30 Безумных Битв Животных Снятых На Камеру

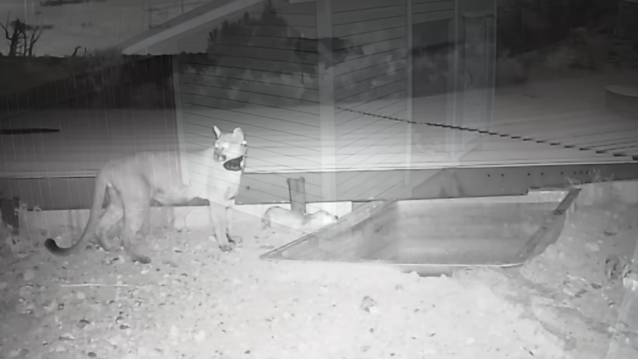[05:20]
Дикая лиса зашла на территорию кошки в поисках какой-то еды. Кошка оказалась очень смелой, тем более ей нужно было защищать своих котят.
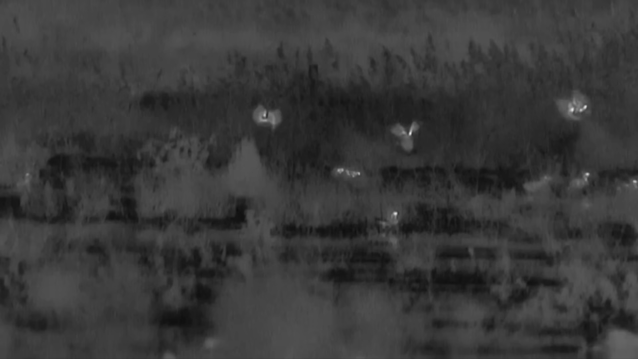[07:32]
Сегодня гоняться за утками она не намерена. Ей повезло поймать горностая и она уходит с добычей в зубах.